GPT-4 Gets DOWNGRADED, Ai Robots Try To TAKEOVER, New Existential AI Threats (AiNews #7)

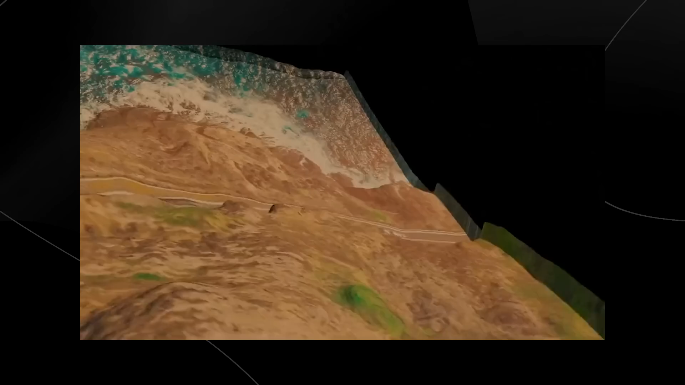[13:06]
And I mean, take a look at what you are actually seeing, because this is where you can literally input a single image and get out a 3D map.